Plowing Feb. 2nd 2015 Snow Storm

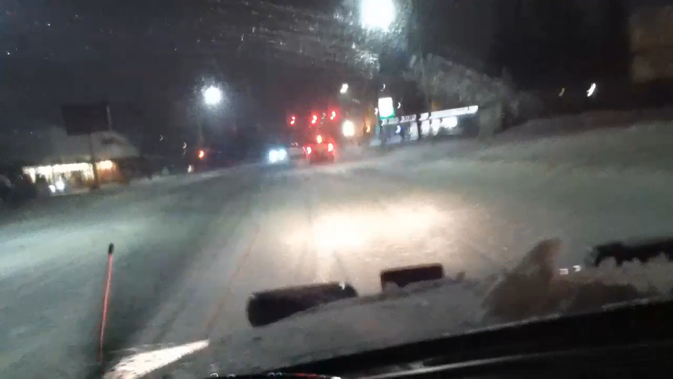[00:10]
All right, first good one of the year, February 2nd, 4 a.m. Storm started February 1st at 6 a.m. We're still going. Look at that. There's plows everywhere.
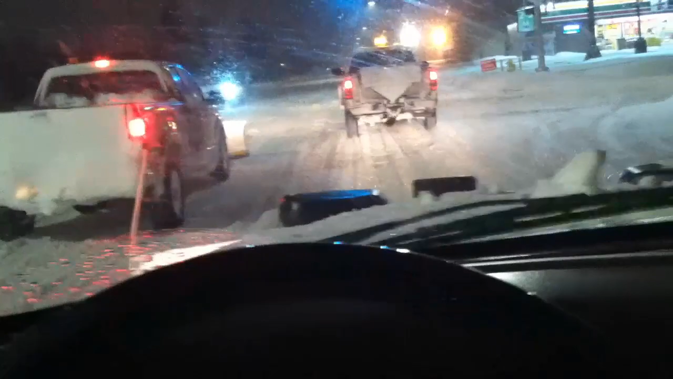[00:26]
Oh, except that guy. He has no plow. No plowy.